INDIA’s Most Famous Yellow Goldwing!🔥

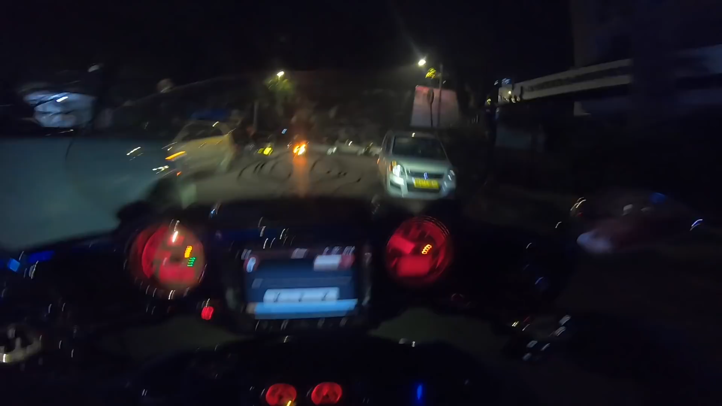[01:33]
सो अपना पहला स्टॉप है पेट्रोल पंप, क्योंकि यहाँ पे फ्यूल का लाइट जल रहा है।
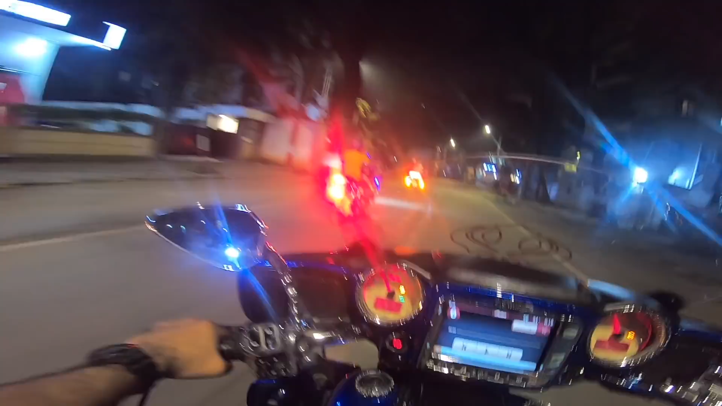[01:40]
सो दैट्स अवर फ्लीट, GTL ग्रैंड अमेरिका, देन वी हैव GSA व्हिच खन्ना जी इज राइडिंग,
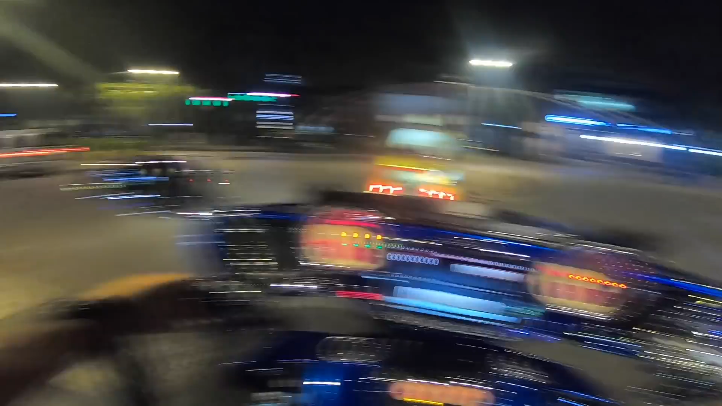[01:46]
देन देयर इज अ हार्ली डेविडसन एंड अ गोल्ड विंग एंड इंडियन। सो 1, 2, 3, 4, 5 फाइव बाइक्स एंड अ कार,
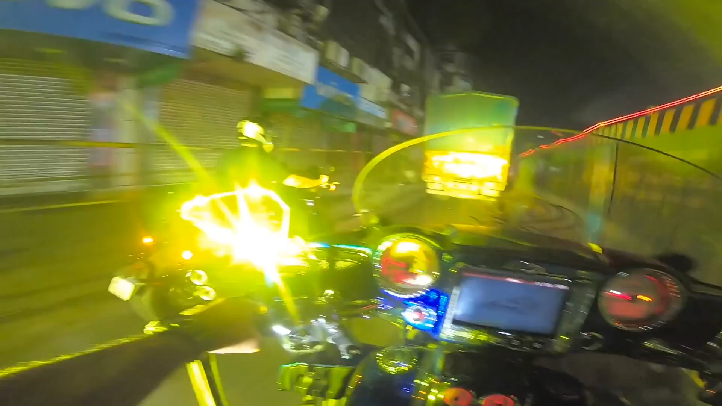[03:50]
एक कोई चपरी राइडर पीछे से लाइट मार मार के हमें परेशान कर रहा है,
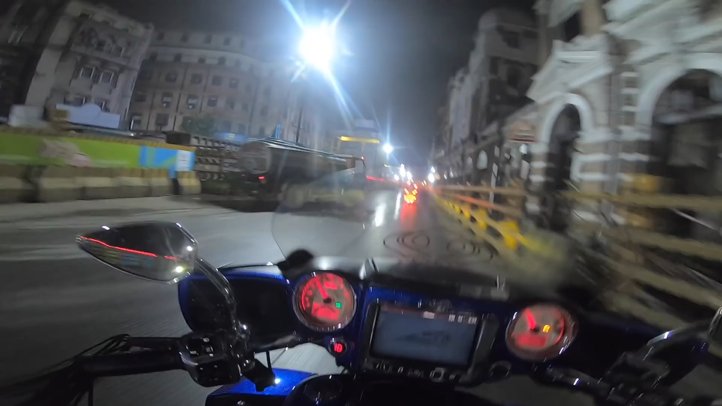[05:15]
शायद हम गेटवे ऑफ इंडिया के नज़दीक हैं।
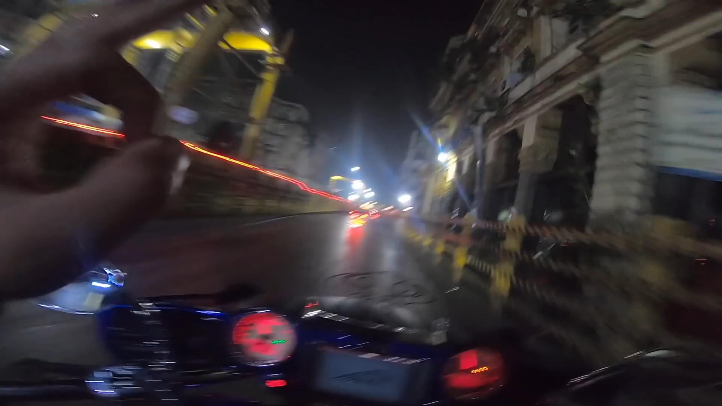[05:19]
बढ़िया जगह लगती है जब भी हम आते हैं यहाँ पे। देखो पुराना बिल्डिंग, पुराना आर्किटेक्चर, बढ़िया जो कंस्ट्रक्शन है ये ख़त्म ही नहीं हो रही।
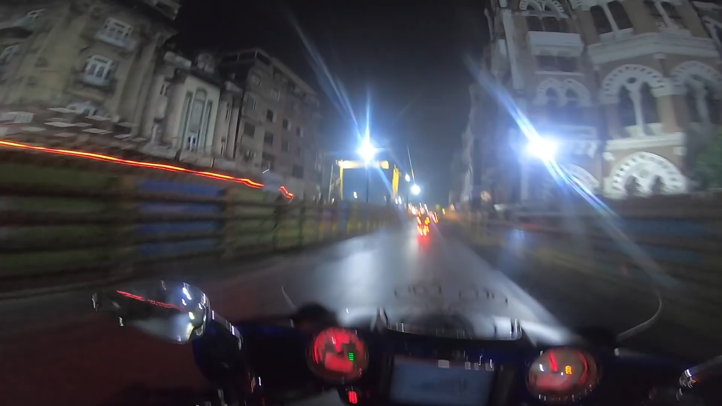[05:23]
आई गेस जब मैं लास्ट आया था, मतलब ये पिछले ट्रिप में तो इस तरफ नहीं आया,
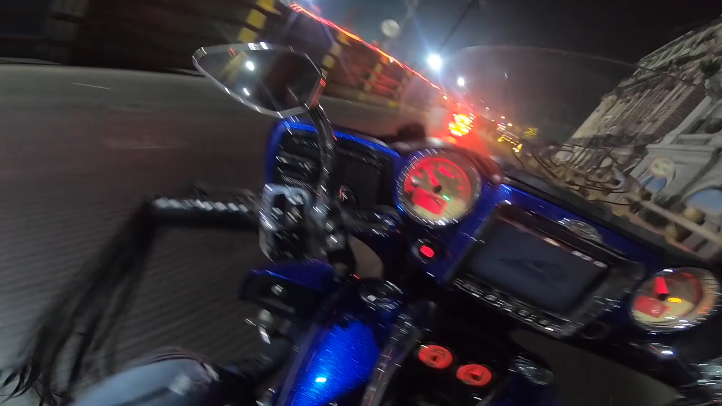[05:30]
उससे पहले जब आया था तब मैंने यहाँ पे राइड करी थी रात में। सो ऑन माय लेफ्ट इज गेटवे ऑफ इंडिया, ऑल दो अभी लाइट्स बंद है।
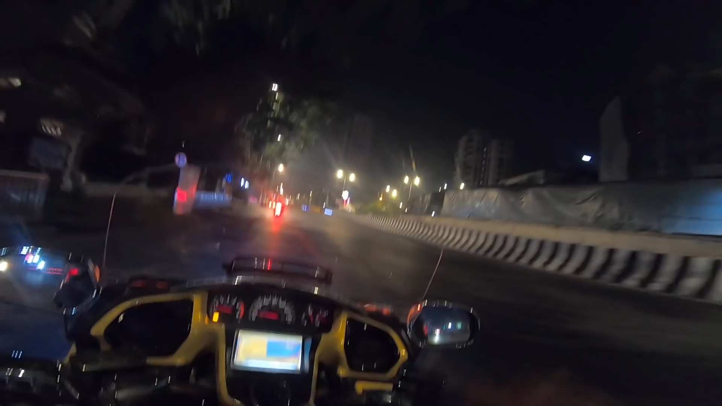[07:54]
भाई लोग मेरे राइट में है सिद्धि विनायक मंदिर, मतलब मैं पहली बार जब मुंबई आया था ना तो मैं इधर को विजिट किया था।
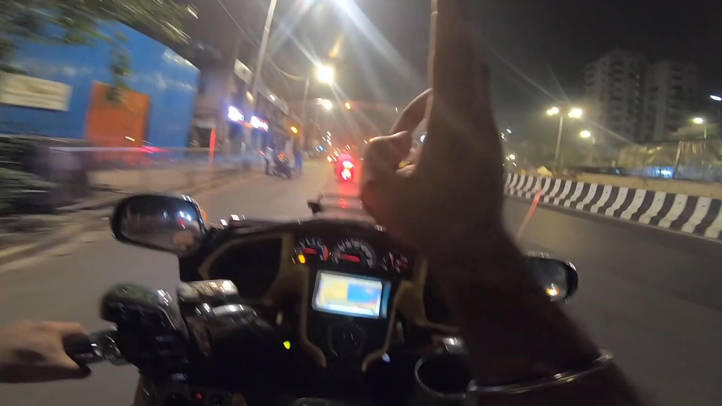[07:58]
यहाँ पे वीआईपी लेन में लग के मैंने अंदर दर्शन किए थे और मेरे को लड्डू मिले थे खाने को।
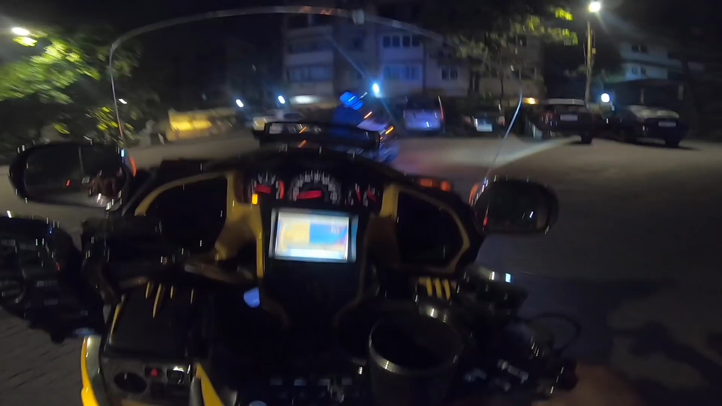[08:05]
वेरी रिस्की हिल ब्रो, इट्स पाली हिल, यू नो टर्न बाय टर्न ऐसे ऊपर स्टीप चढ़ाई चढ़ती जाती है।
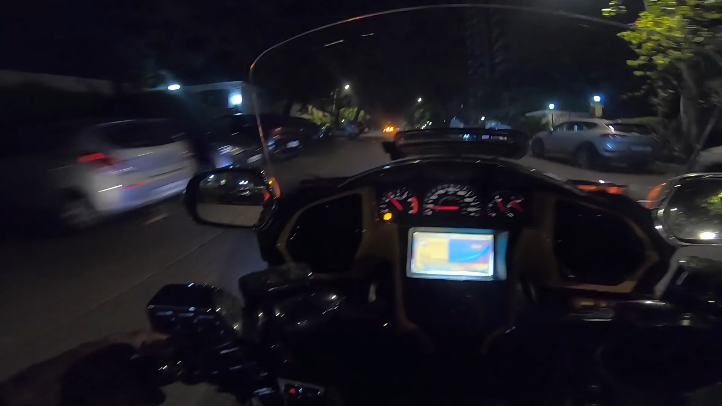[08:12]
एंड एक बाइक हमारा पीछा कर रही है, हमें लगा था कि 11 मुल्कों की पुलिस पीछा करेगी। वैसे हमारे एसआरके का घर भी नज़दीक में है, बोलो तो चले क्या। तो फिलहाल यहाँ पे एक बहुत फेमस चर्च भी आता रास्ते में, माउंट मेरी, एंड बहुत मान्यता है उसकी, बहुत लोग आते हैं यहाँ पे।